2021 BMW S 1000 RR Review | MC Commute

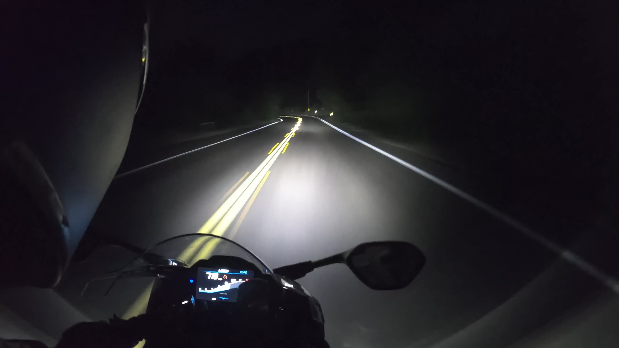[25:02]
kick butt now we rode this motorcycle after dark and the led headlamps are some of the